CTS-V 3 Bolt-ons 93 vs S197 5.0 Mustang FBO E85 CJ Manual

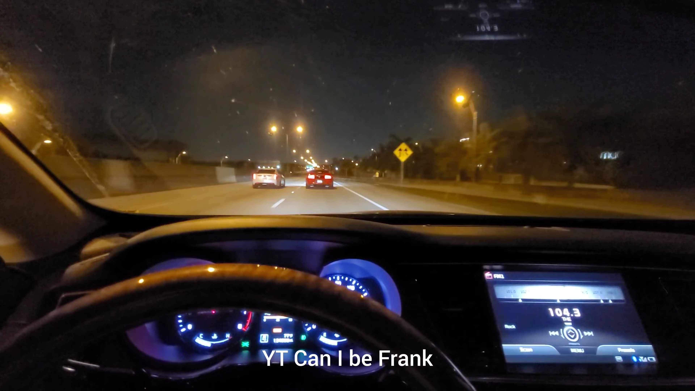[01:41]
He mixes it up. Sometimes he's on dumps, sometimes full exhaust. It's not going to be as loud as normal.
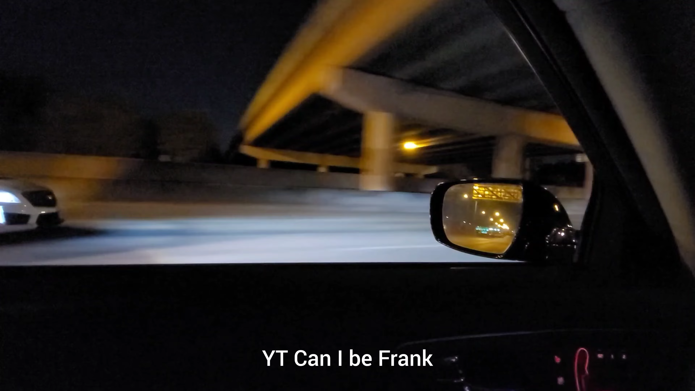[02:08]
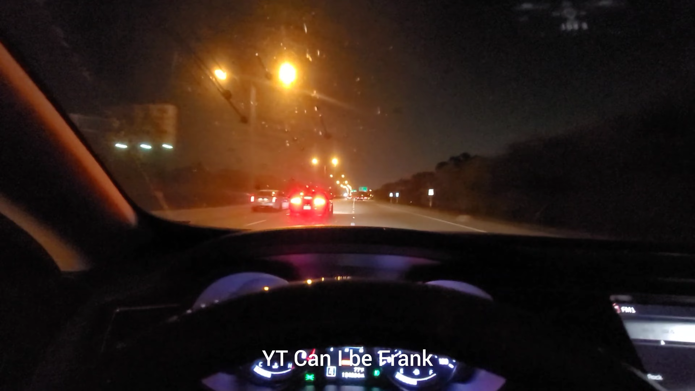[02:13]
It's going to be a good race. There was some traffic. I'm sure they're going to do another hit.